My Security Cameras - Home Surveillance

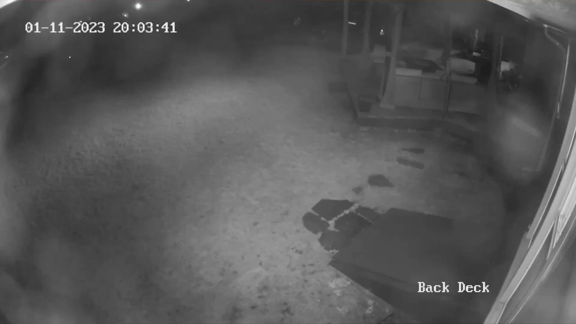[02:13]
And it also reflects, especially at night, there's night vision. There's these little night vision LEDs that are inside these cameras and it reflects back off the dome.